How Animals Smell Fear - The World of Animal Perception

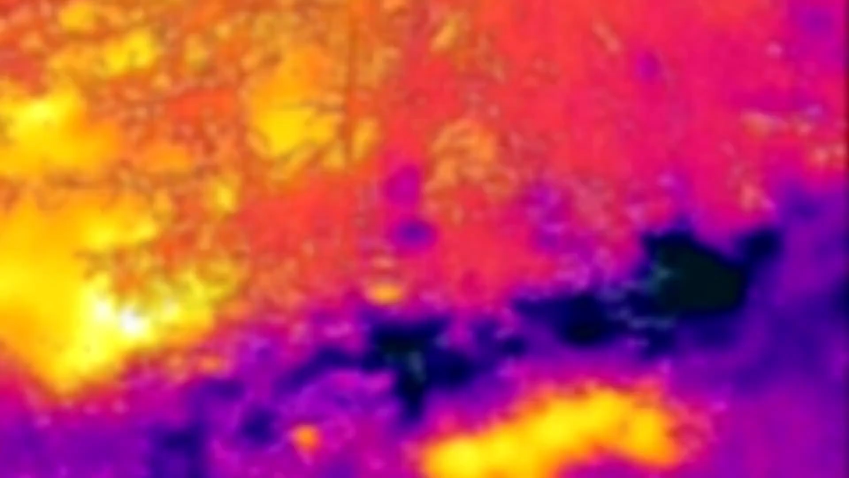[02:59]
It's like having a built-in thermal camera, and it gives these creatures a serious hunting advantage, especially in the dark.